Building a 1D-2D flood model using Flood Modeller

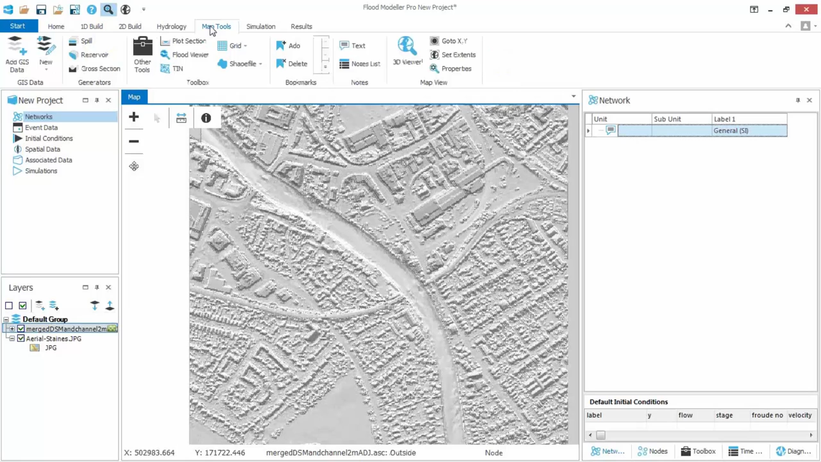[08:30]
1D model directly from the bathymetry in this digital elevation model so let's start by going into the map tools here and we're going to click on this new button here and go a new shape file and I'm going to create a polyline I've got to give it a name I'm going to call it river
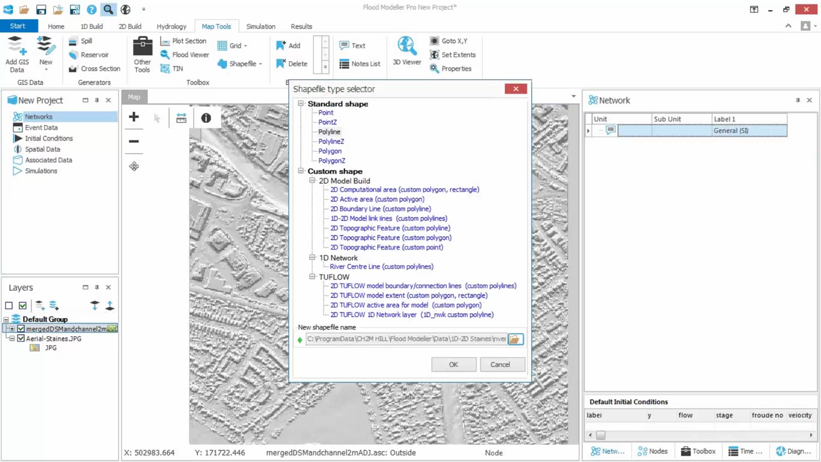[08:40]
and then I hit ok and that's moved me into this edit mode I click on the line button and then I'm going to click down the river center line as best as I can now wherever I put one of these in the method I'm going to use later on to generate cross sections it's actually going to generate a cross section at every time I click on the screen there's a few ways of doing this but this is the way I'm going to do it here and then I've double click to finish and then I click stop edit and it's going to say I want to save that yes so I've now got my river center line with a click at
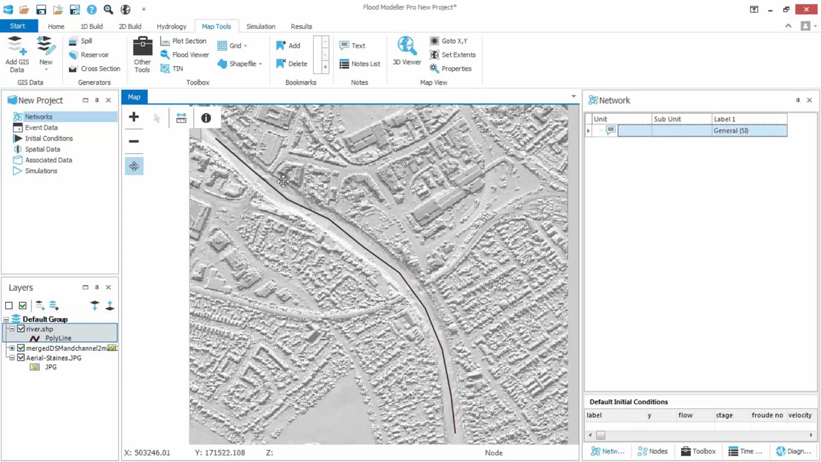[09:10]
each point I want my cross section generated the next thing is to go into the toolbox and in the additional model building tools
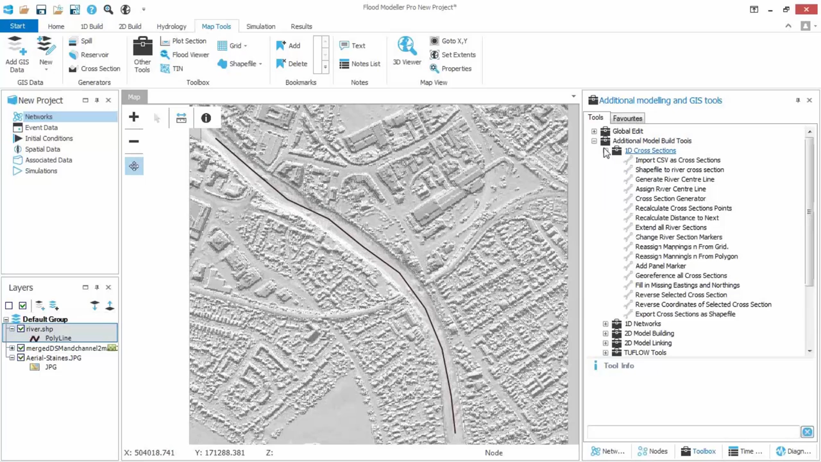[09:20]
1d cross sections there's a tool called cross section generator so if I double click on that now what this is going to give me a dialogue where it tells me I've got to tell it the shape file there's only one so it's already populated that I need to tell it what terrain data to use so I'm going to use that the dem we've got there I don't need to use the next field because I'm going to ask it to create labels automatically for me all beginning with the letter r it's got a default managed
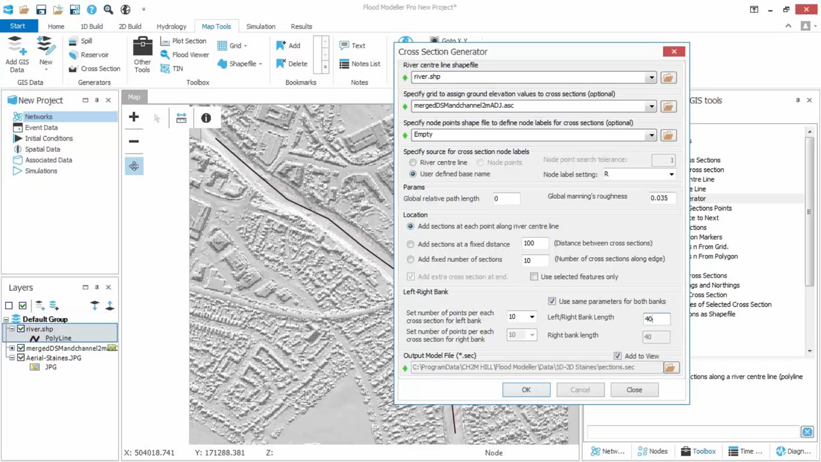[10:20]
expand extend that cross section let's say 40 meters either side of the river center line so I know the rivers about well just just less than 80 meters wide down here so 40 meter either side is going to cover the extent that I want then finally I need to tell it a file name to store things
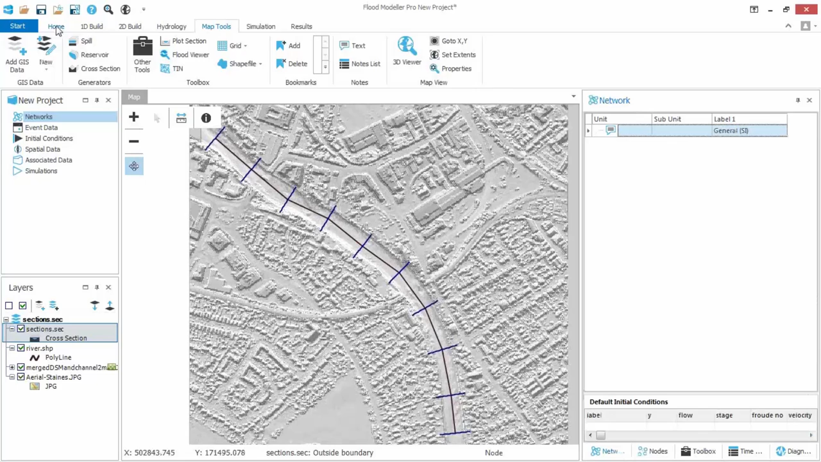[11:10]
edit of text file but I'm not going to do that I'm actually going to go straight into pulling that information back into my model so to do that I first need to start a new 1d model so I click on then create new 1d network and I'm going to call this 1d model
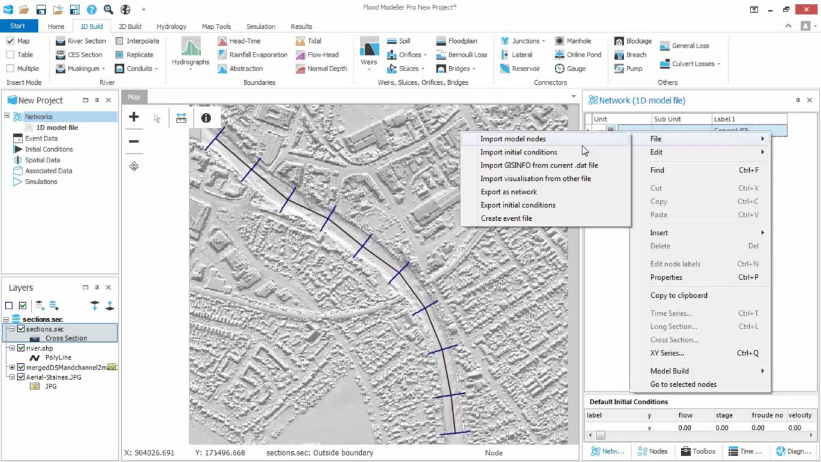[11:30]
file hit save on there and it's set at the basis of that but there's no data in it yet so I need to go over here and I'm going to go file import model nodes and I choose the dot sec file format